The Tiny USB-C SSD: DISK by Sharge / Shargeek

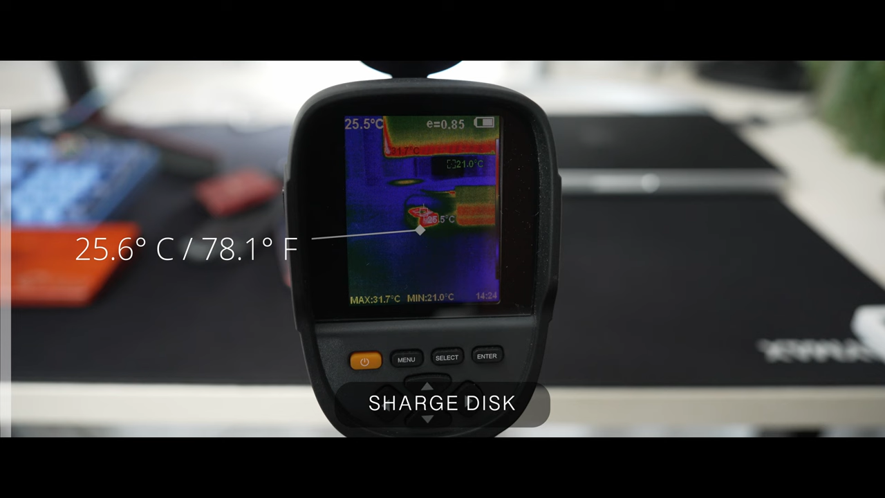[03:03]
On screen: max 31.7°C, min 21.0°C
So 25.6 is what the disc from Charge got and then SanDisk
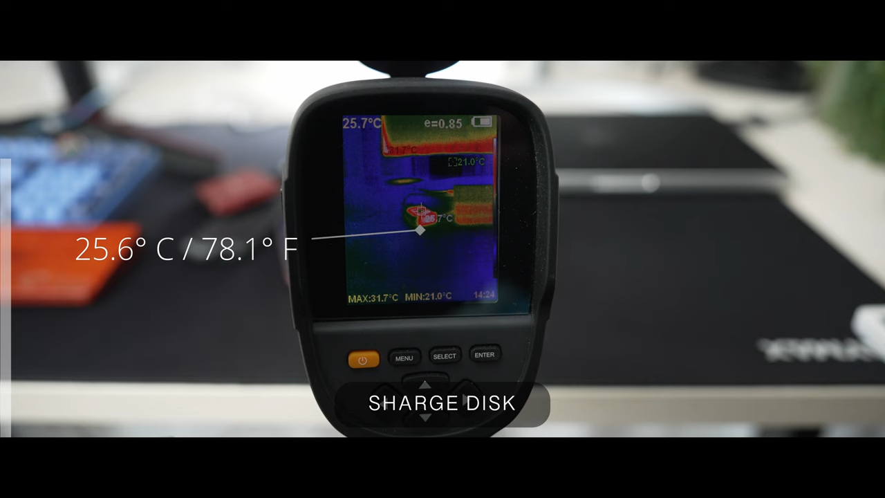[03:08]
On screen: spot 25.7°C, max 31.7°C, min 21.0°C
maxed out at 30.2 degrees Celsius
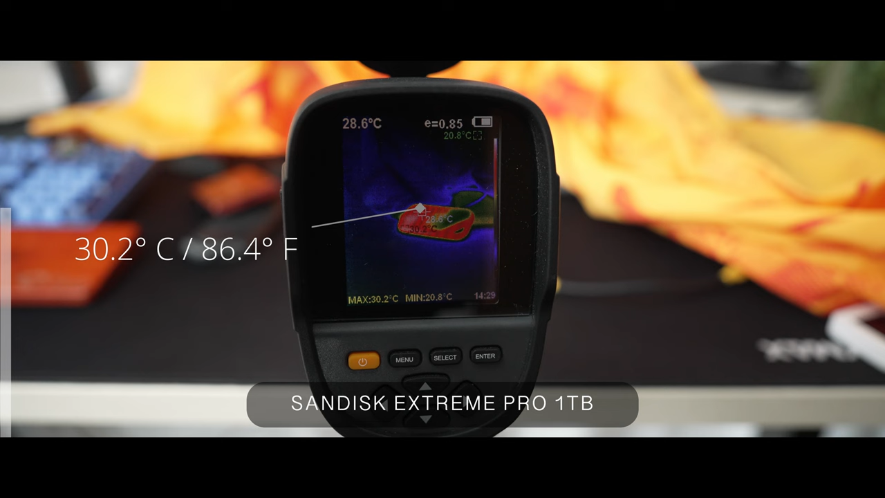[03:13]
On screen: spot 28.6°C, max 30.2°C, min 20.8°C
and then we have the Samsung at 28.3 I think. It's quite hard to see, sorry the screen was hard to record on my like pretty cheap thermal camera but we've got the idea I guess.
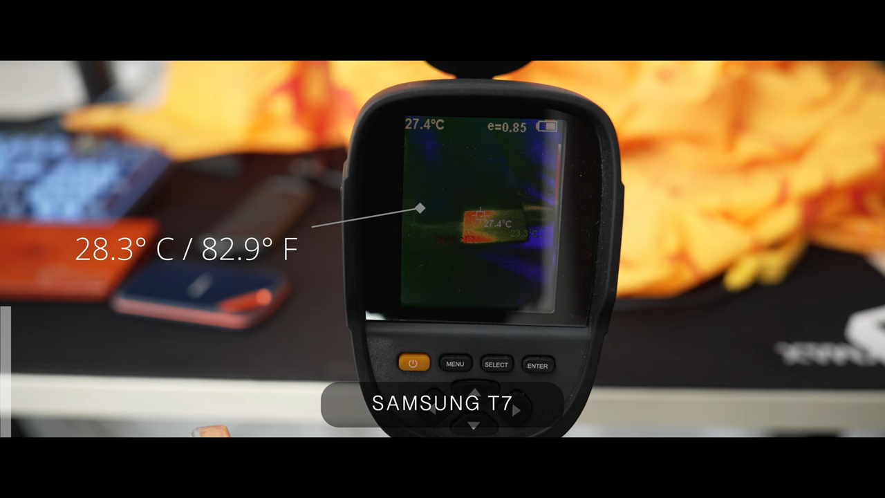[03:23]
And then the ROG which is using a Samsung SSD inside of it is 29 degrees.